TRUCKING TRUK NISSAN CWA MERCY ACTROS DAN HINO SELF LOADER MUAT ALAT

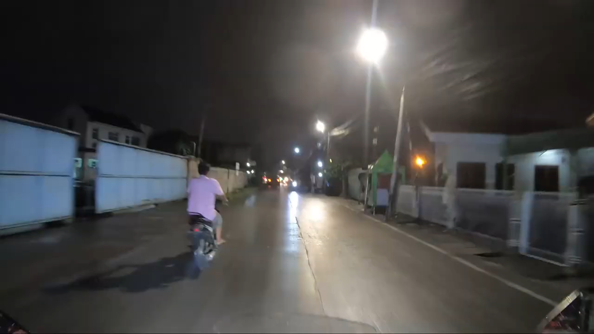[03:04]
Nih cuy, ini ada truk mau masuk garasi nih.
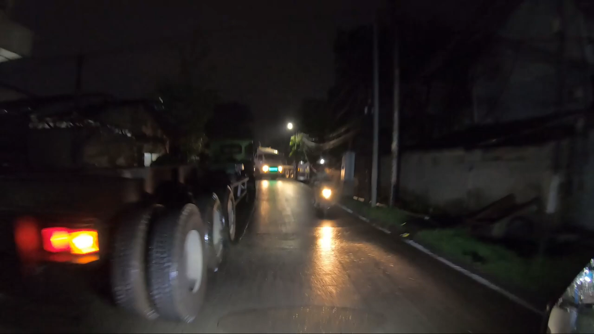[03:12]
Nah kita lihat dulu ini apa ini.
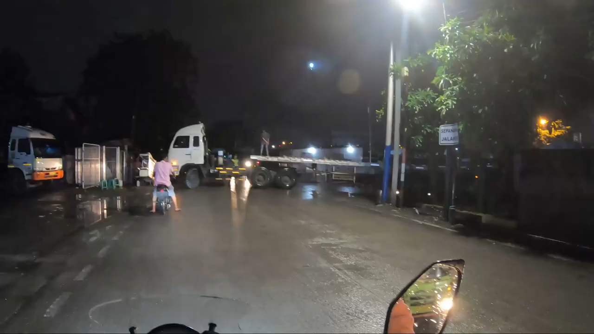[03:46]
Ini punya DMS Transport nih. Tuh banyak juga deh guys.
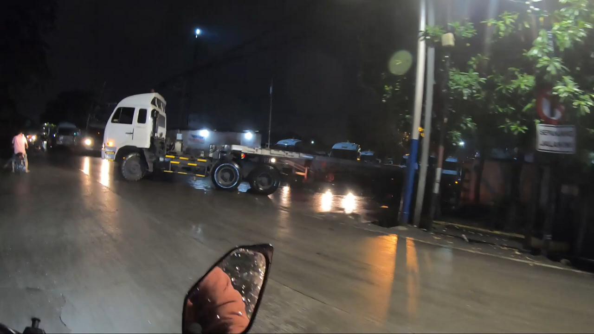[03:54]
Nah ini udah siap-siap nih cuy, CWA 260HT.
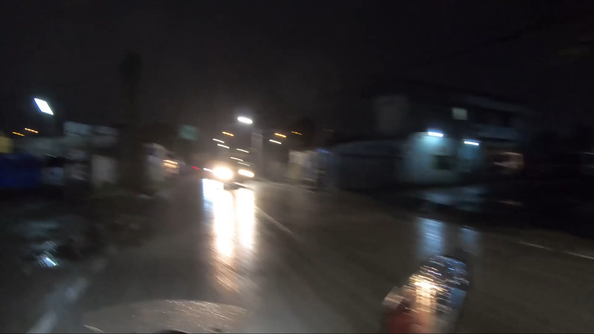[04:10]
Ini mobil DMS itu rata-rata muatannya coil berat ya guys.
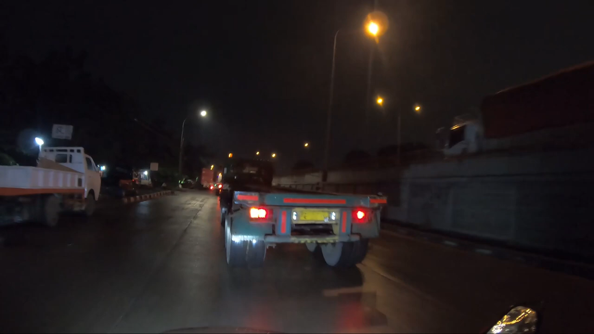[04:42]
Ini punya siapa nih cuy? Nissan Quester lagi cuy.
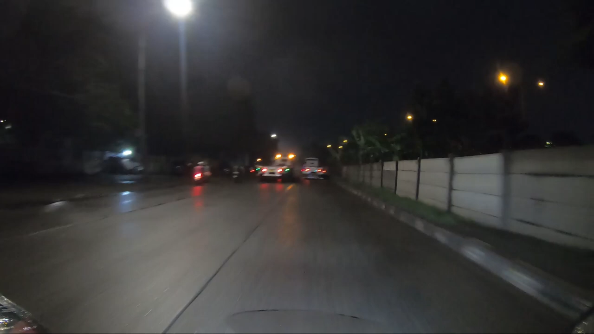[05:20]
Hino kepala lohan, makanya dibilang Hino lohan. Bajingan elit 89.
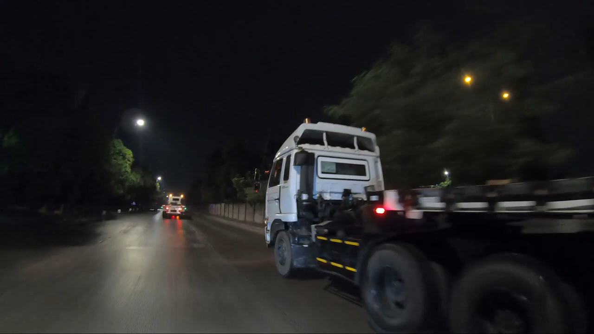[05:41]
Nah, DMS tadi tuh. CWA dia.
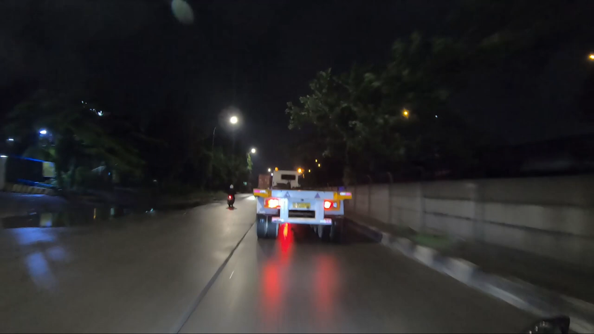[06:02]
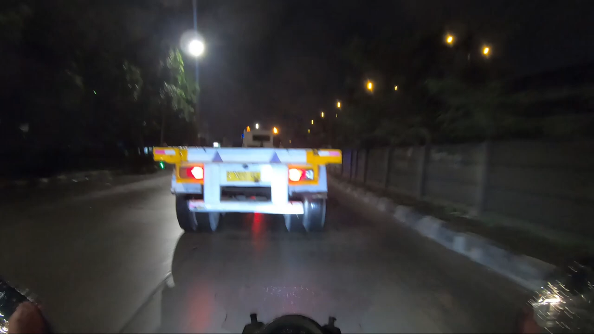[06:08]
Oke, guys, kita lihat nih, ini mobil truk loader
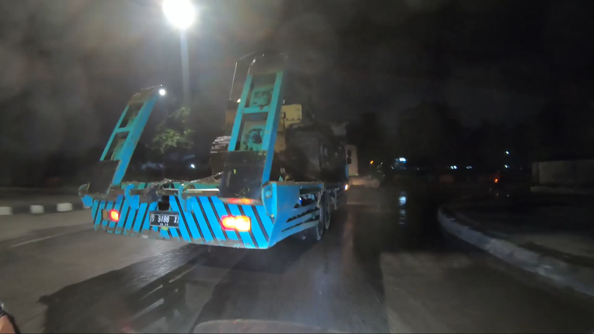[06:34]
Ini muatannya Komatsu D65E. Buat Jakarta nih ya, 9188 XE. Wes. Kepalanya Hinolohan, guys.
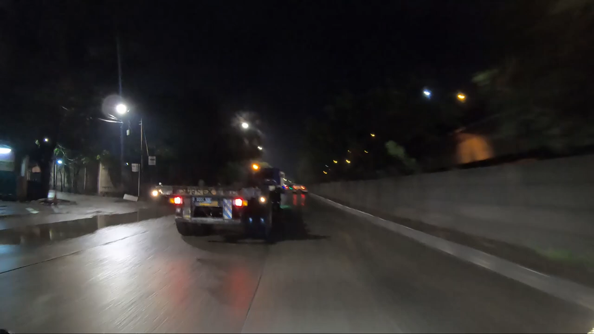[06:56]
Tuh, butuh si Mojo lagi. 20 feet tapi nih Hinolohan.
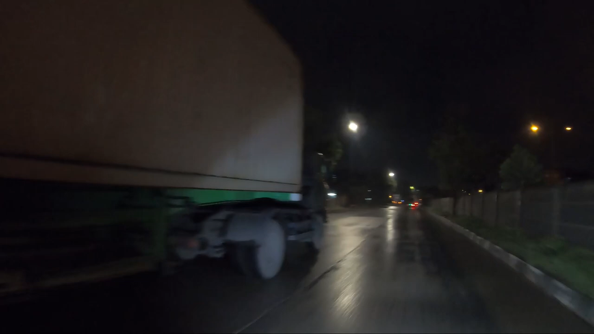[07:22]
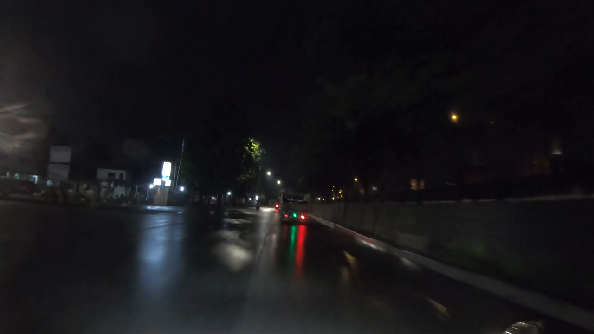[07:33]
Ini safe loader yang apa, tipe yang sama ini kayaknya nih, karena muatannya sama juga.
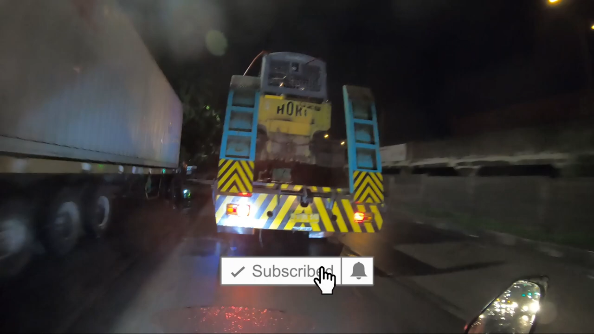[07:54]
Tapi ini platnya kuning ya, ini safe loader
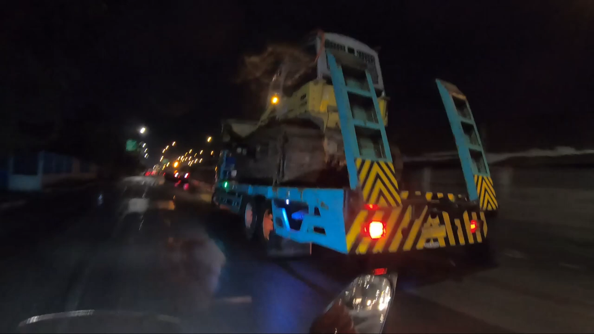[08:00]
perusahaan yang sama nih. AMS sih.
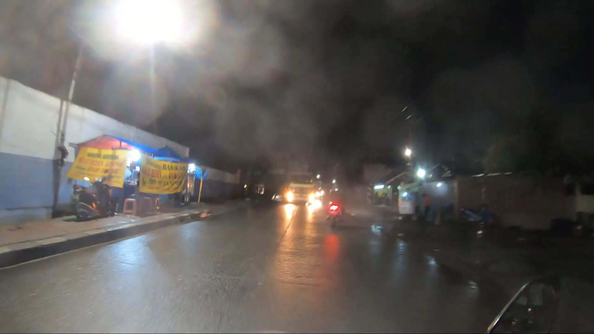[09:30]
Oke, depan kita ini ada truk trailer yang mau masuk apa keluar ini ya.